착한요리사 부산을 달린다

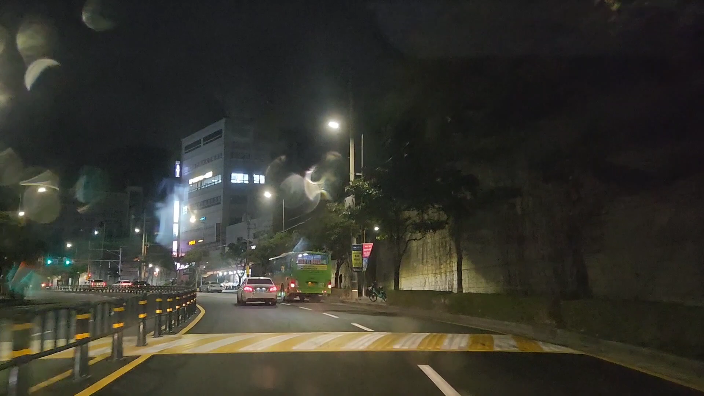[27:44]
메가센텀 상당히 좋은 아파트가 있습니다 자 여기서 신호건 넣어가지고 자의점 가면 우리집으로 가고 또 직진 가면 부산 선수촌 아파트 아시아다 아파트 입니다 대단히